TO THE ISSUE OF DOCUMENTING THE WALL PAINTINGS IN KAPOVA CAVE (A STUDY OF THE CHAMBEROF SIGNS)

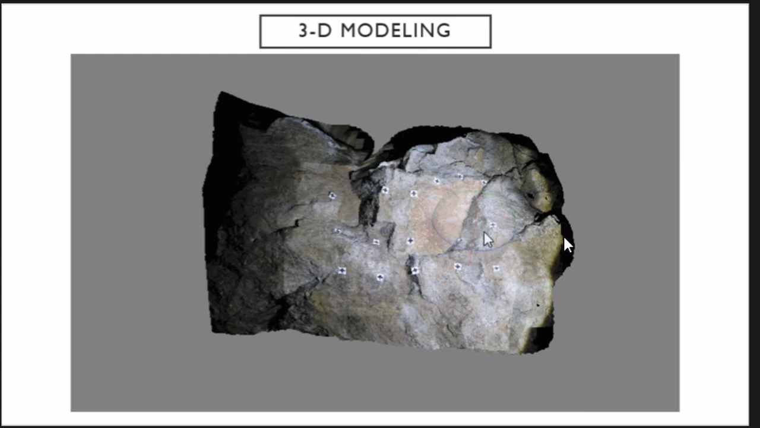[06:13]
Despite some difficulties in making 3D models, poor lighting, problematical replacement of determining points, problems. In the end, we can see a very illustrative model, easy to make and to work with.